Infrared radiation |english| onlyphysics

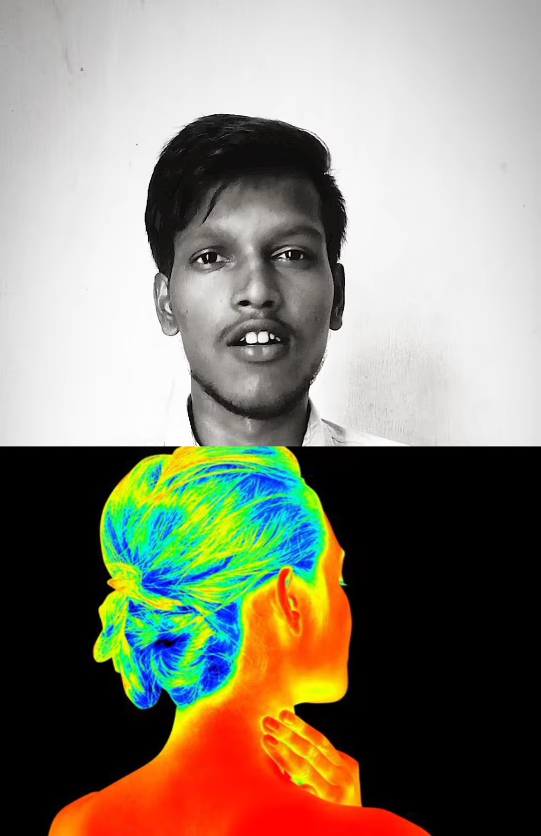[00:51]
green so this is the differentiation from that you can able to understand the area or the place or any object which emitting the radiation so how much heat is exist over there that's an important